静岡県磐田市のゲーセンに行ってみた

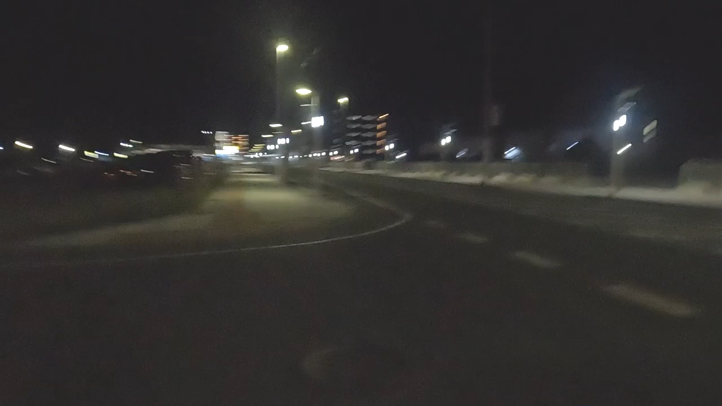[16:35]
あとダメだ時計が見えないはいということでこのなんか新開発ゾーンみたいなところまで来ましたねあと5分半は間に合うでさすがにあーちょっと今ね最後信号に合わせようとして若干走って行き切れてますけどもねまあ余裕はあったなこれヤマハスタジアムってこんな位置だったのか全然なんか